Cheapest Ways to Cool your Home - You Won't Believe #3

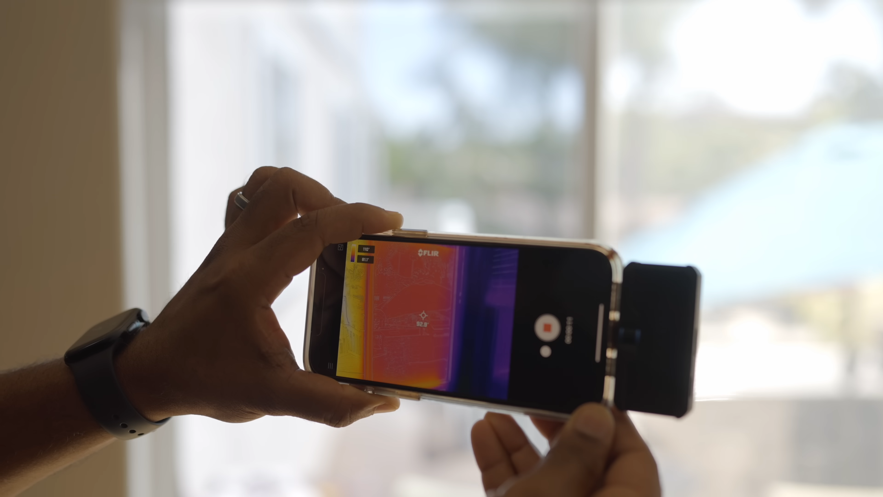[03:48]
so about 15 degrees hotter on the window on
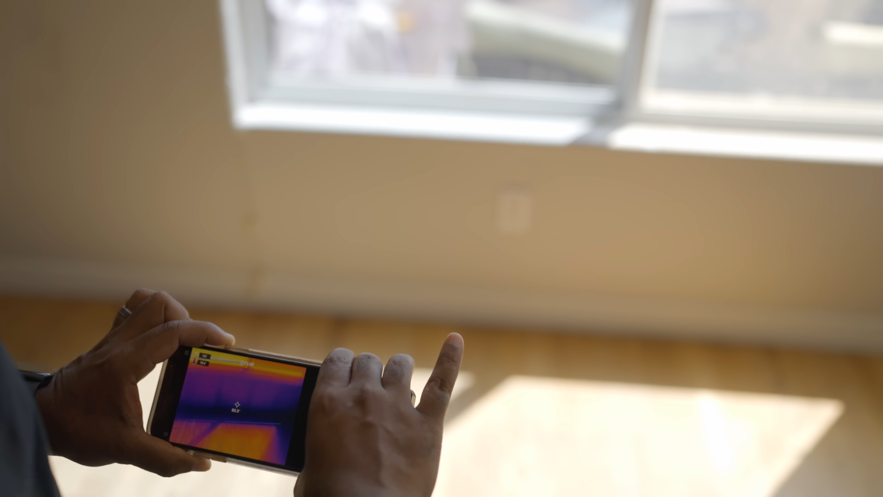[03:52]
the floor it's 96
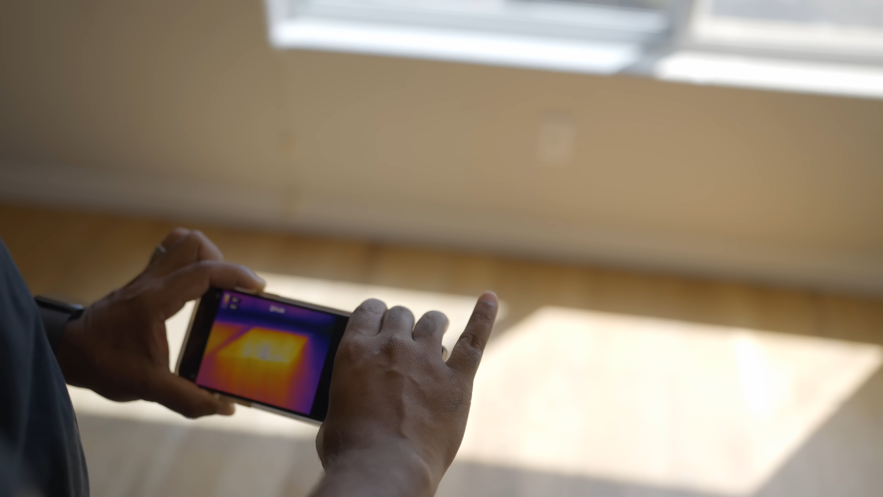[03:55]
degrees where there's no film and
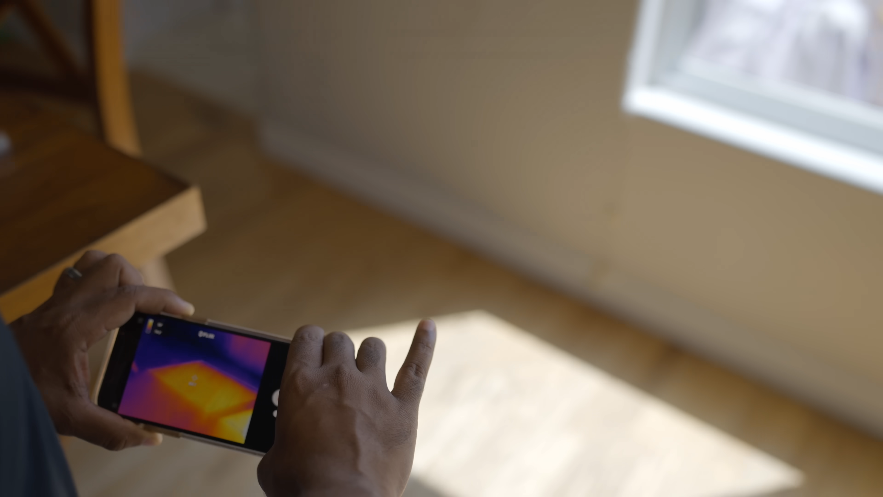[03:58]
87 degrees about 9 degrees cooler and you can actually really tell
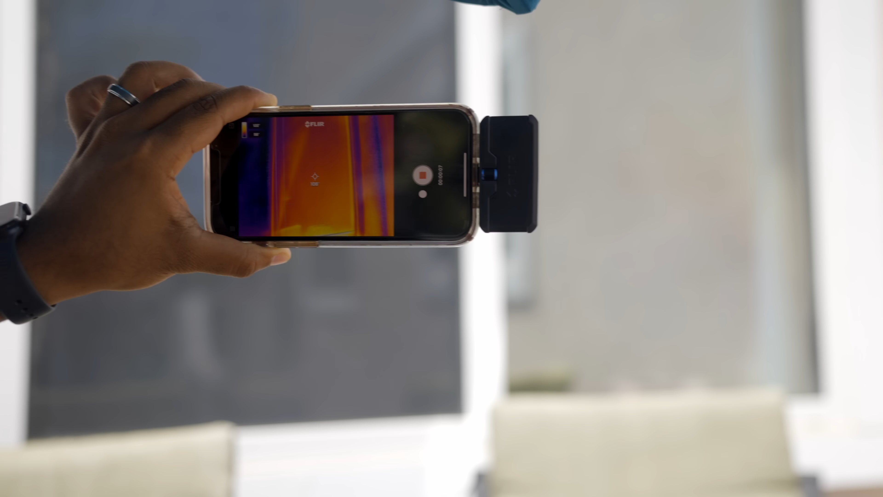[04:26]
has the film and 96 so about 13 degrees hotter on the outside of the glass
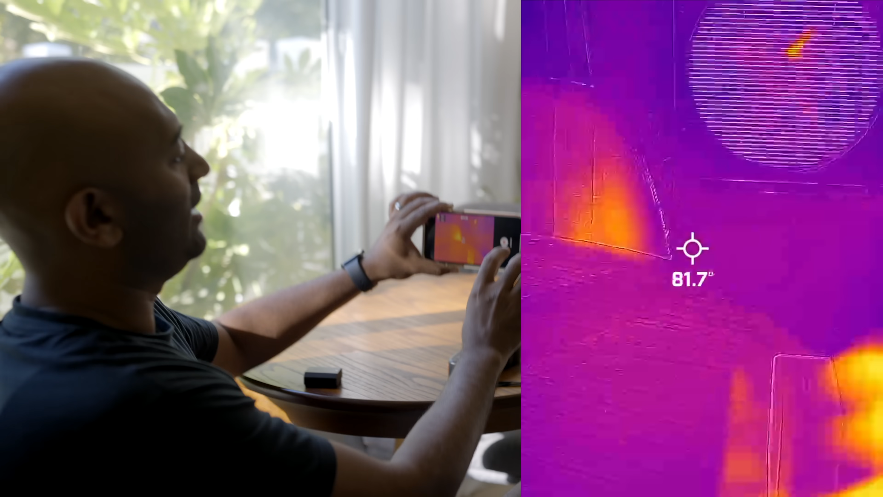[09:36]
out and here's a FLIR camera recording you can see we're
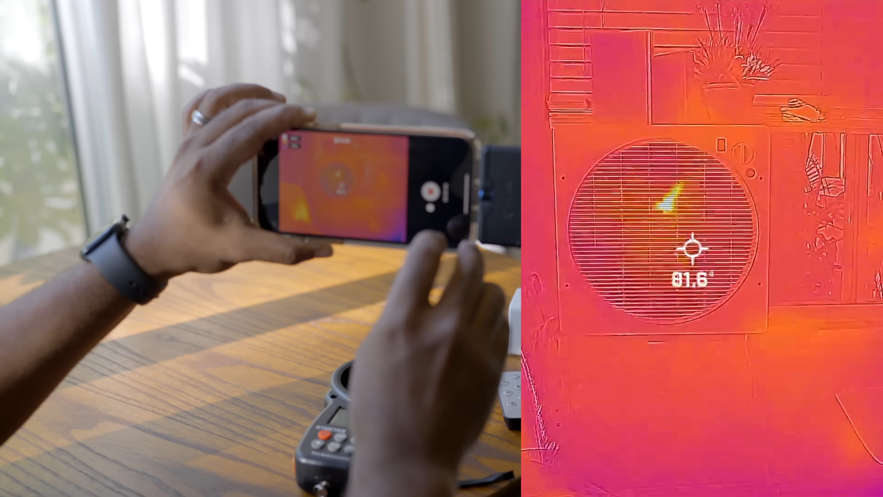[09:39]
looking at about 82 degrees in the fan area so now let's see if turn it on remotely i can okay so this is just fan mode the wind speed is
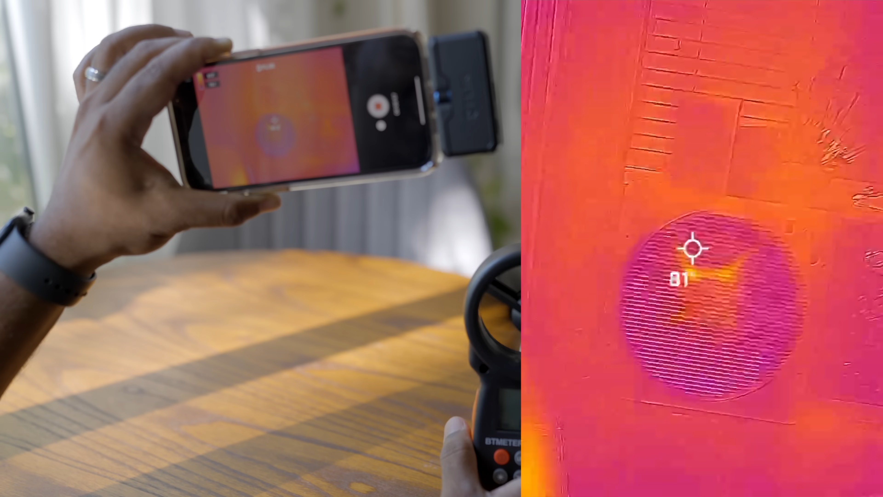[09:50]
about three meters per second even out here it's kind of cool right but you can see that
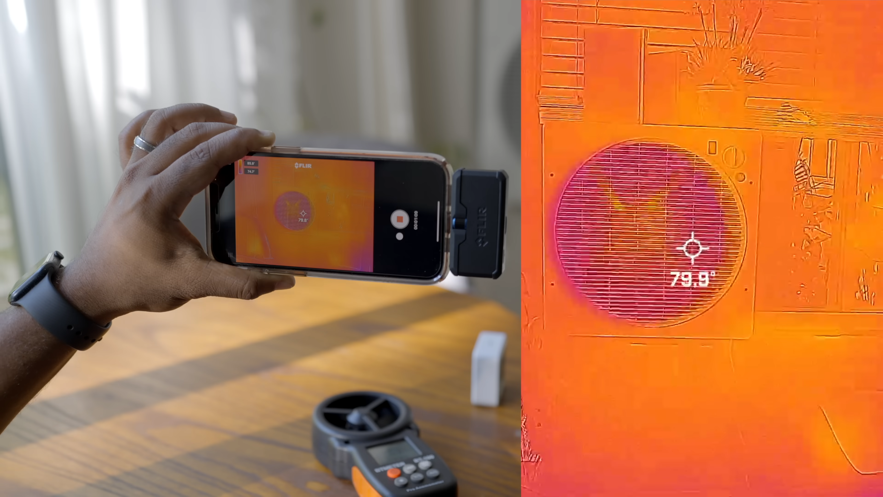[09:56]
the air is not any colder and that's because well we're just moving the air that's outside
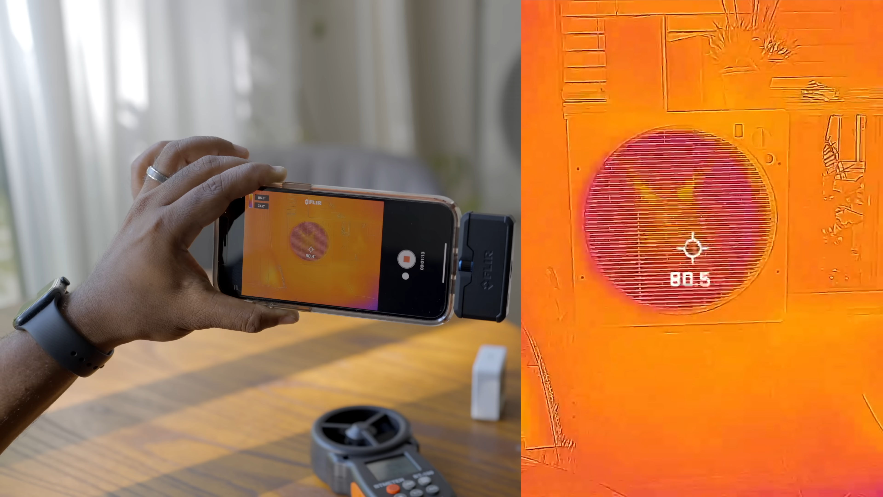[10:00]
and bring it in here but it still feels good to the skin for the reason any fan does now let's go to cool mode
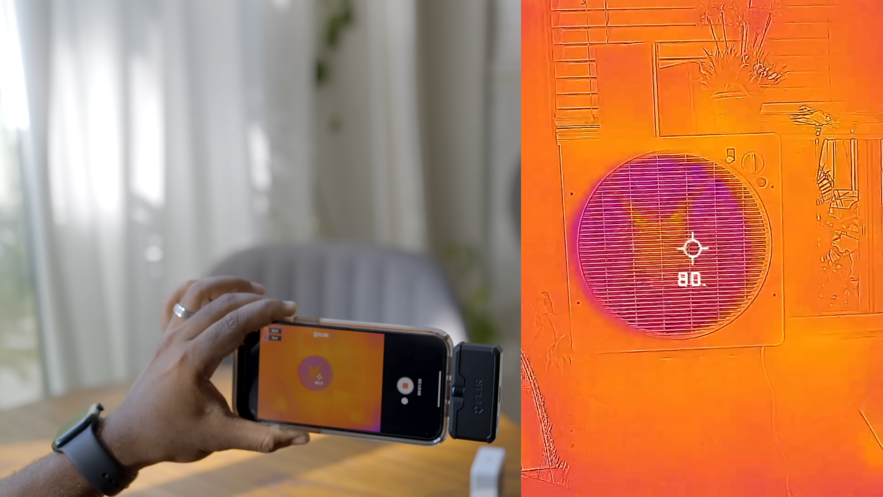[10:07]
you see the turning blue the fan area is turning blue so
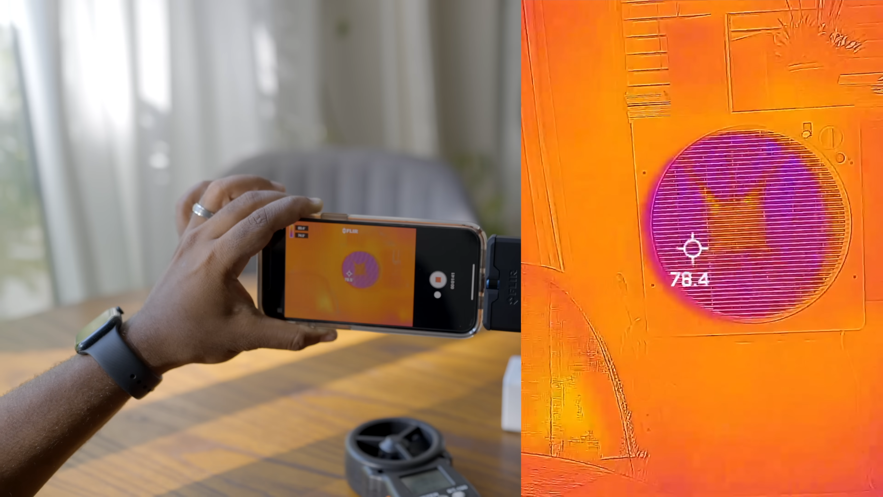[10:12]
if you look here now we're at 77 degrees and
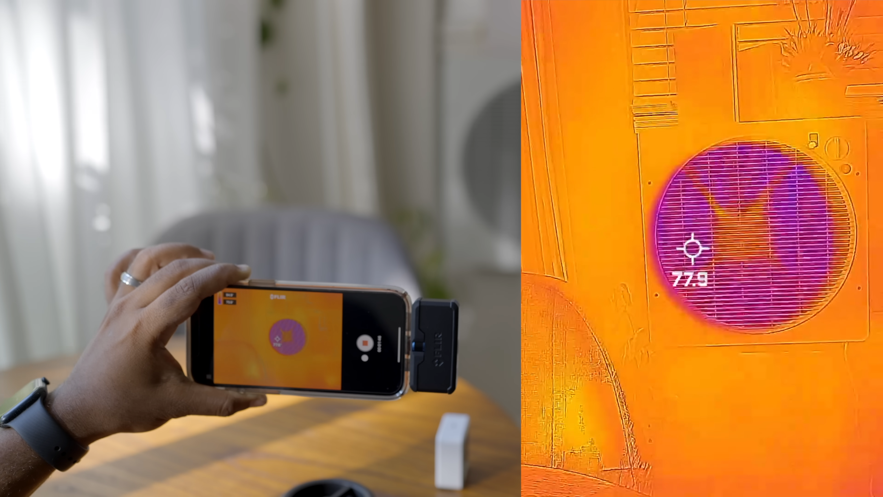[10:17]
you can see that the the surrounding room is warmer than the the fan area
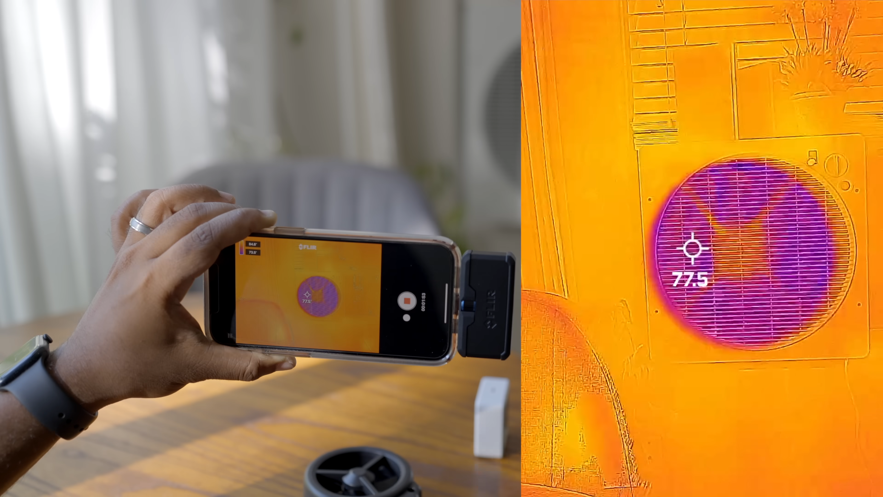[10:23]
and the motor is right there in the middle and that's why that's a little bit warmer and should i go to high speed let's get crazy yeah hey look at that 74 we'll go to high
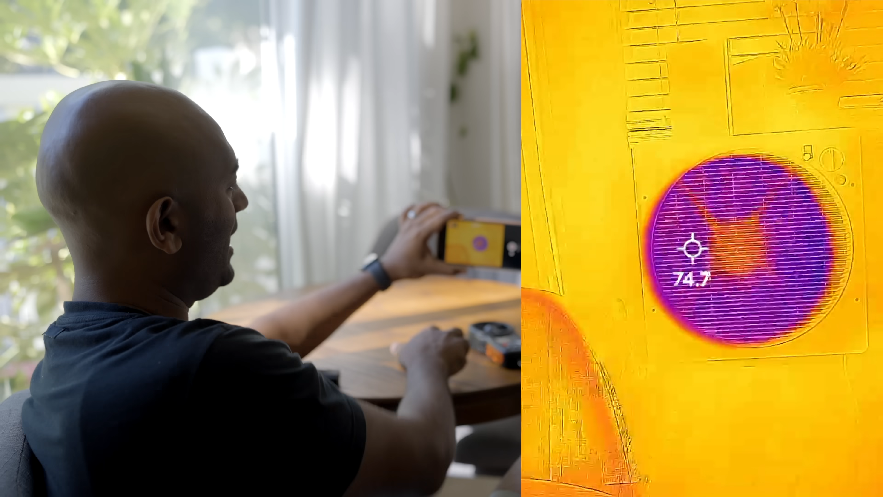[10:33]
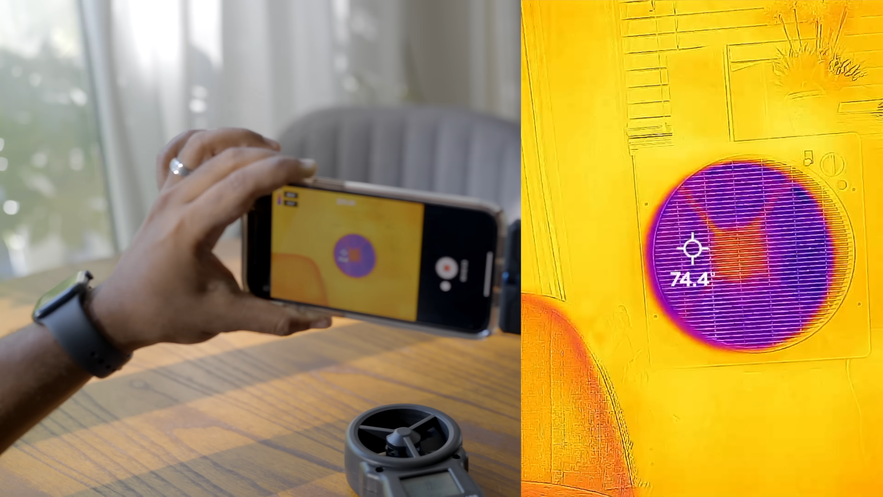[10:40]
speed 73 the ambient
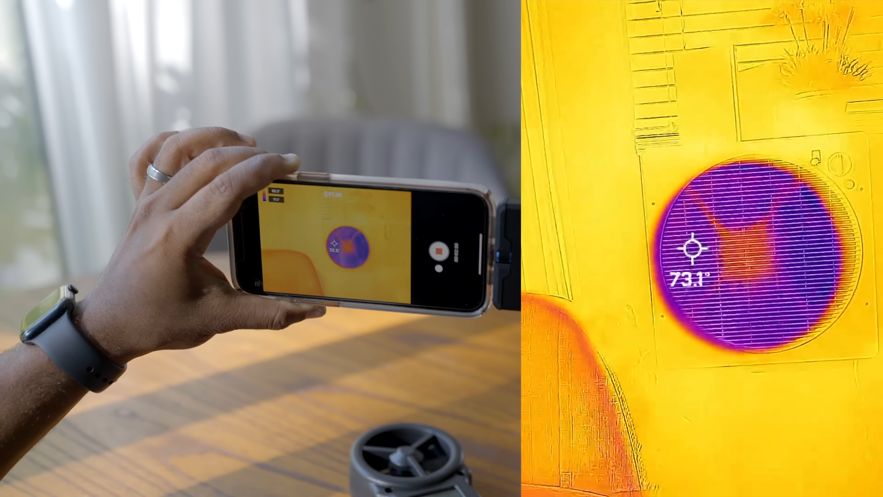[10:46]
air was 80 i think we started 81 so we've dropped eight degrees brim check it out look at how blue look at
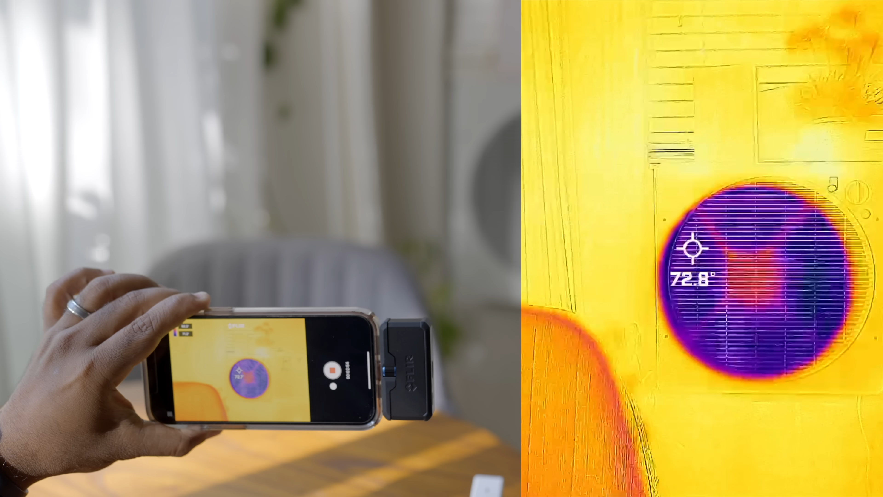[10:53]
how dark that area is it is nine degrees colder right now all right we'll come back in 10 minutes let's say